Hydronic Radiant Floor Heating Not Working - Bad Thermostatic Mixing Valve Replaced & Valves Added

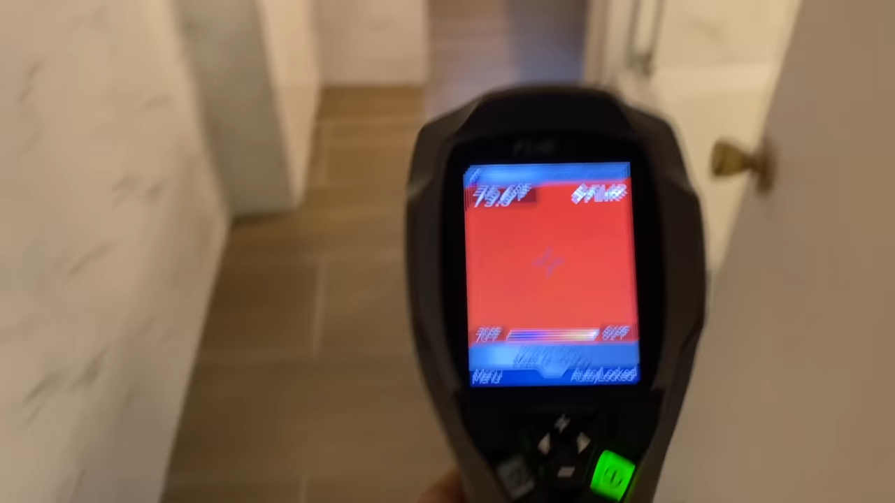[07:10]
Flir i7 out, and as predicted, we're not going to see anything yet.
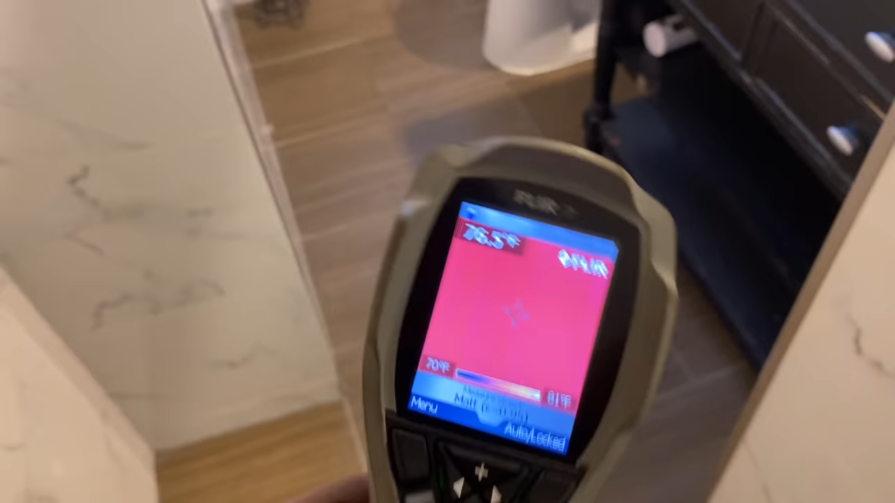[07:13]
We have to wait a little bit. We're gonna have to wait a little bit.
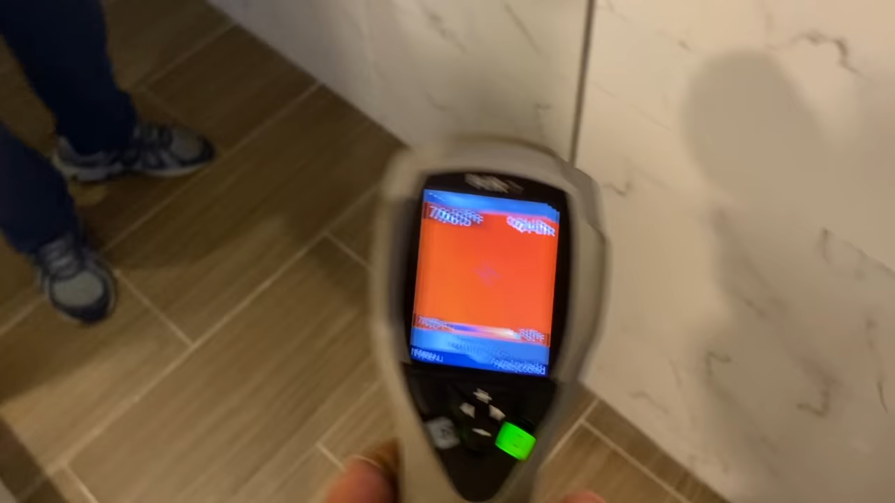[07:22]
You see, there's a little notch in the tile, the second tile from the back wall. Yes.
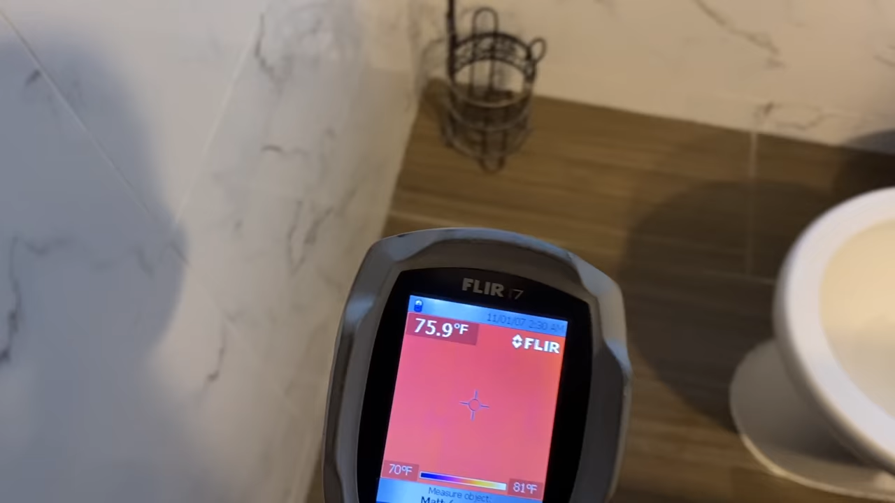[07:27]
On screen: spot 75.9°F, scale top 81°F, scale bottom 70°F
That's where the radiant goes from this bathroom into the other bathroom. That?
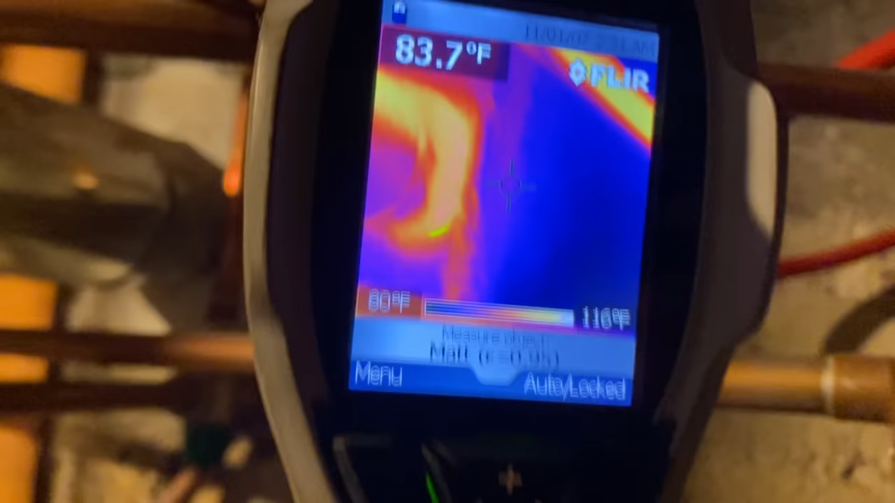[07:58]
On screen: spot 83.7°F
It's circulating. See that? And the return.
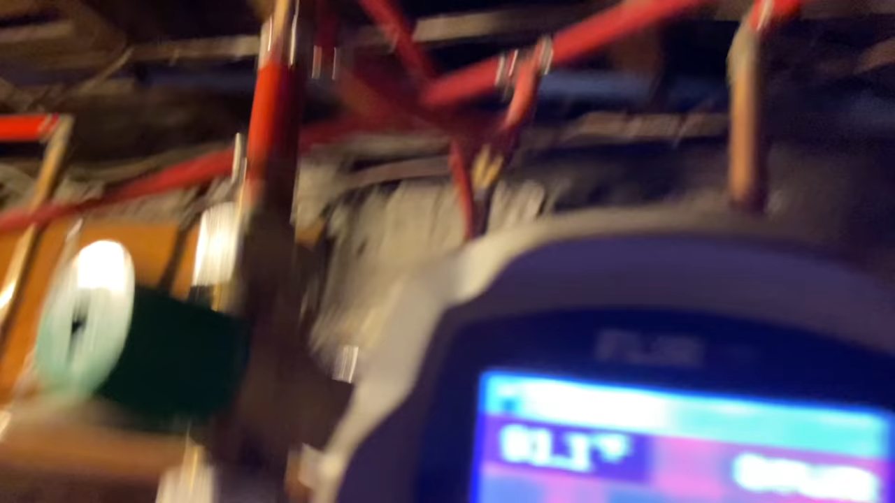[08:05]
It's gonna take a little while.
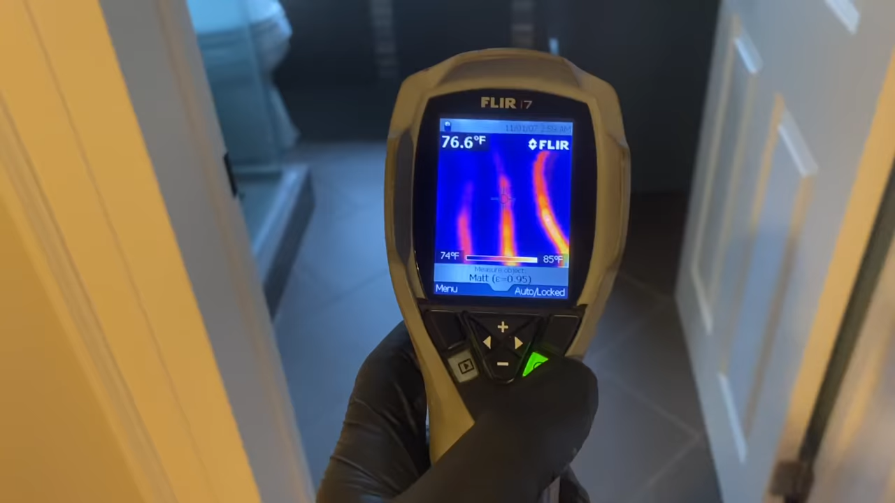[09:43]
On screen: spot 76.6°F, scale top 85°F, scale bottom 74°F
Bingo. Look at that. So now you can even see the loops.
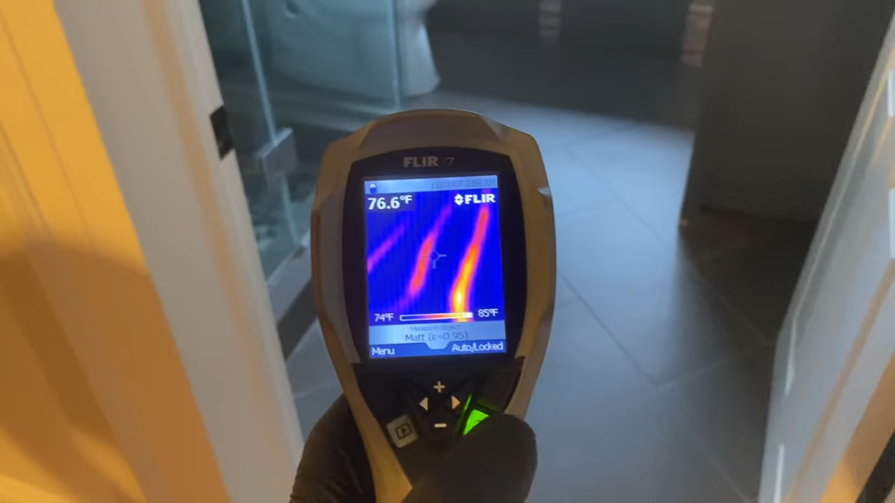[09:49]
On screen: spot 76.6°F, scale top 85°F, scale bottom 74°F
Wow. Yeah, thermal camera. That's what happens when you buy a $3,000 machine.
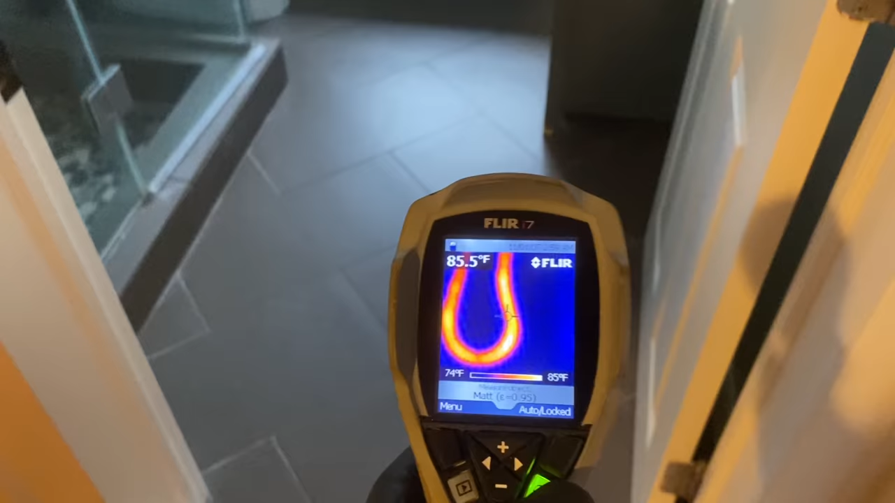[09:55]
On screen: spot 85.5°F, scale top 85°F, scale bottom 74°F
It works. Look at that.
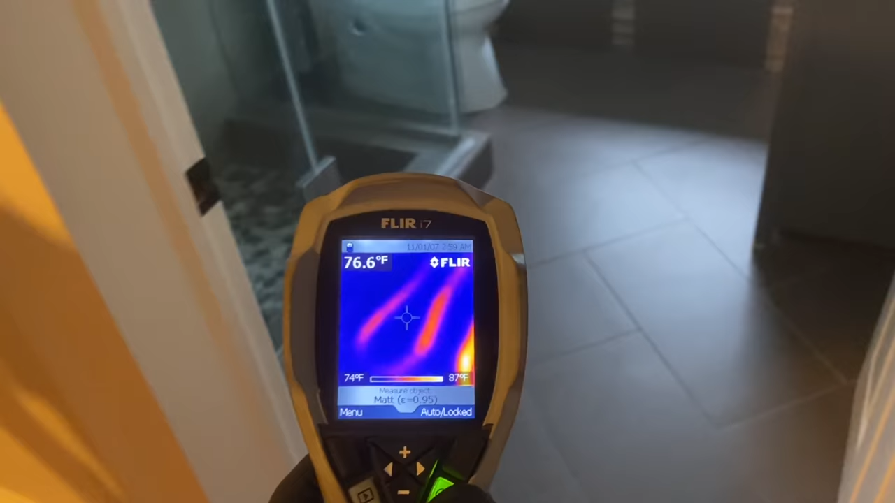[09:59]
On screen: spot 76.6°F, scale top 87°F, scale bottom 74°F
But you can also see the sloppy job they did with it.
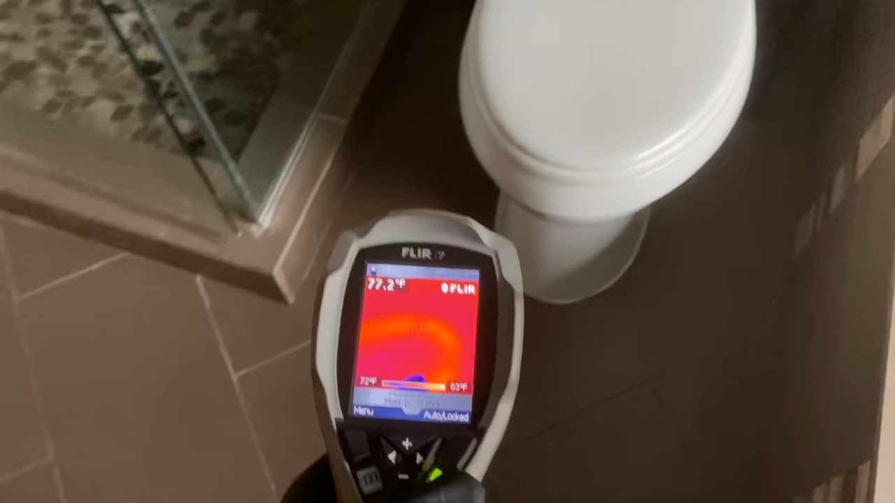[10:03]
On screen: spot 77.2°F, scale top 83°F, scale bottom 72°F
And is there anything by the toilet?
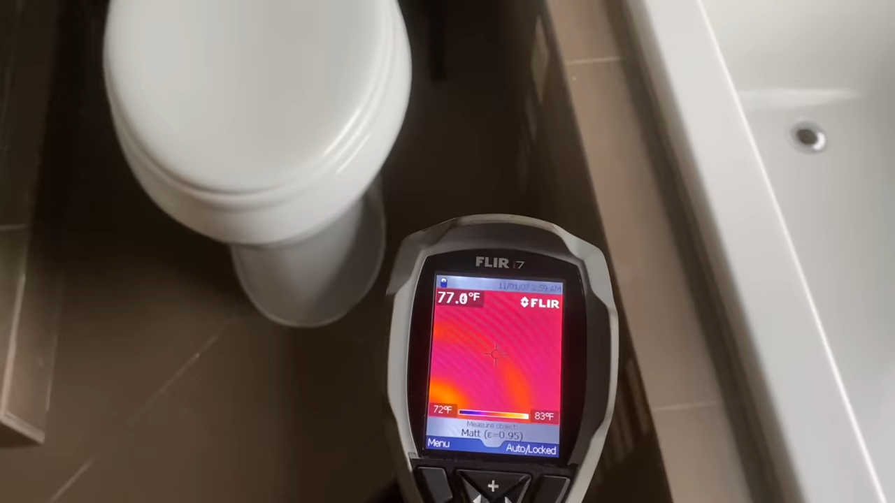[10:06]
On screen: scale top 83°F, scale bottom 72°F
No, they stopped. They're doing the full shower?